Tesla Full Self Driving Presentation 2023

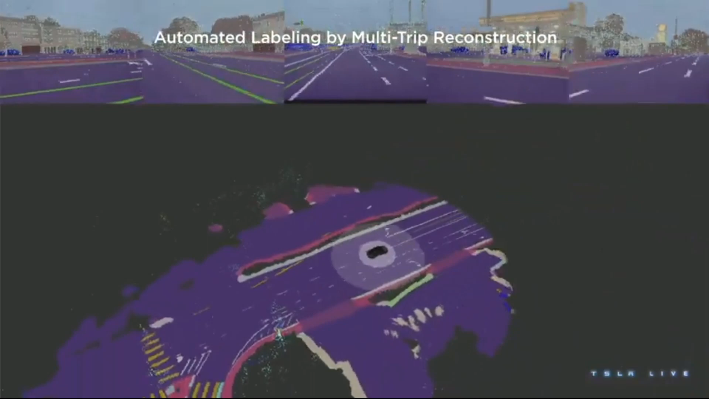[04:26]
This is where Tesla has a unique advantage because it can tap into the fleet to access the exact data that can fix the problems. But raw data is not sufficient. In order to train these networks, you need label data. You need labels to supervise the networks. And if you only depended on the human labellers, this data would be too tiny to train these large multi-camera video modules.
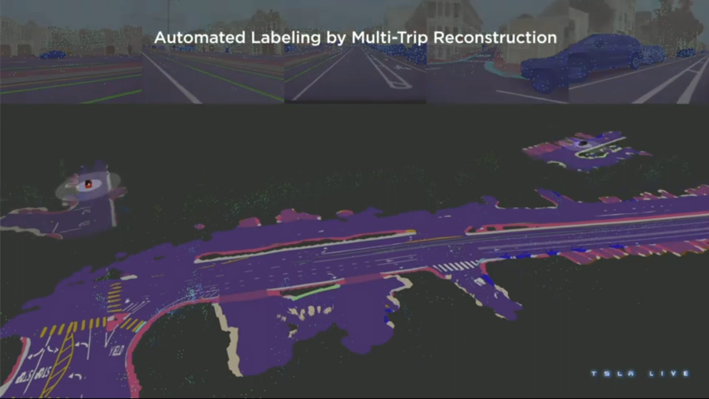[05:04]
We need lots and lots of data to train these networks. Hence, we have built a sophisticated auto-labeling pipeline that collects data from the fleet,
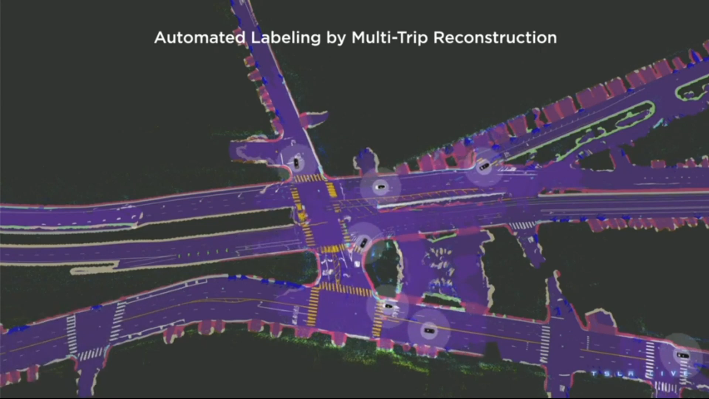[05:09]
runs computational algorithms in our data center, and then produces the labels to train these networks. Here, you are seeing a 3D reconstruction that is happening by collecting various clips from different cars in the fleet,
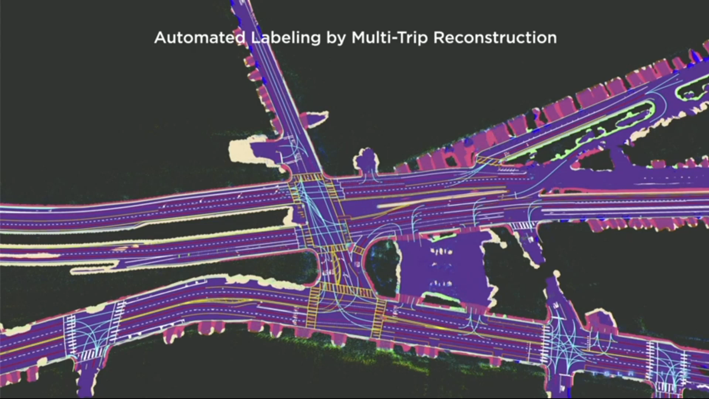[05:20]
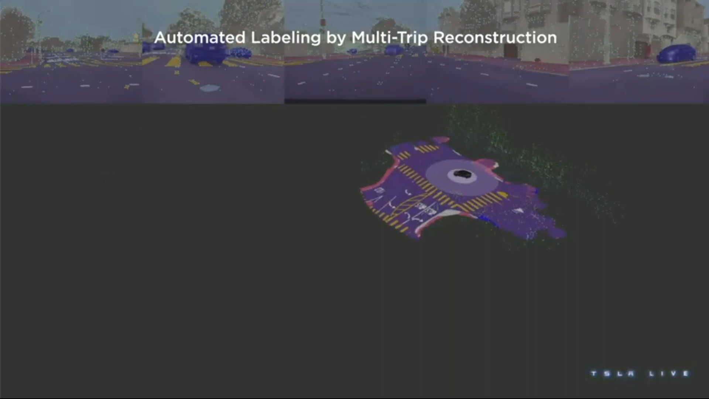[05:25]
and assembling them all of them together into a single unified representation of the world around the car.
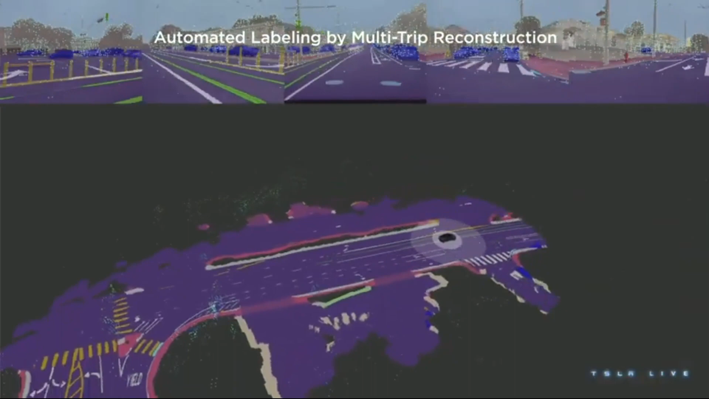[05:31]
You can see all the lanes, the road boundaries, curb, crosswalks, even the text on the road, being accurately reconstructed by these algorithms.